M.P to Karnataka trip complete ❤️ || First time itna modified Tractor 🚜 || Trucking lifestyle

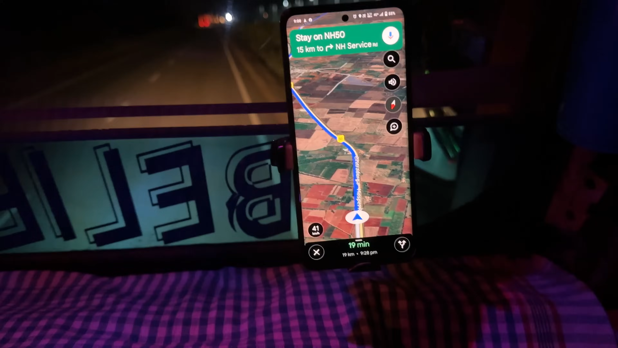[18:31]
अब हमेशा मतलब लोकेशन के भी डिपेंड रहना चाहिए,
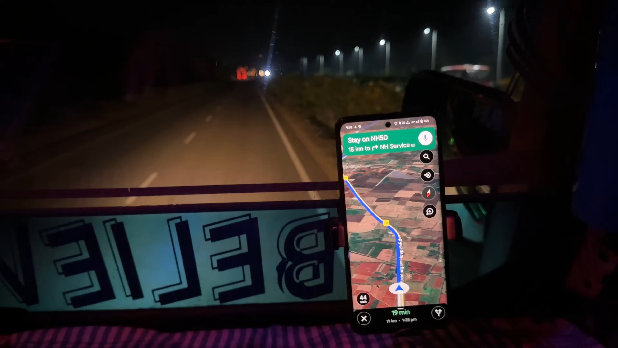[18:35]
और गली में घुसा जाती है देख के गाड़ी सीटी में घुसानी चाहिए, और तारें वगैरह होती हैं बड़ी गाड़ी की जगह नहीं होती तो ये बता देती है, पूछ लेना चाहिए सब।
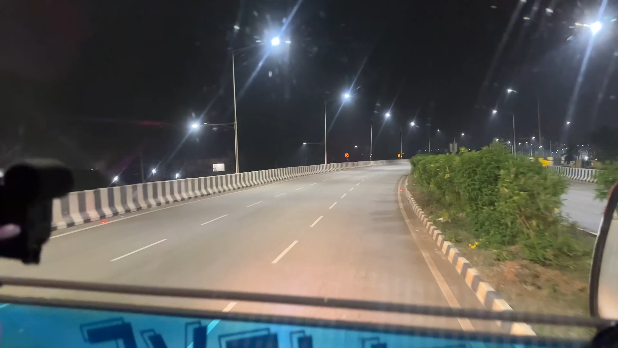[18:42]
बस चित्रदुर्ग आप सिटी में एंटर कर ही दिया, मतलब वो बेंगलोर वाला लेफ्ट वाला रास्ता को छोड़ दिया, आगे आगे जाएंगे एक्सप्रेस और आएगी पुणे वाली, शायद पुणे बेंगलोर वाली, उसके नीचे से निकल के राइट लेना है,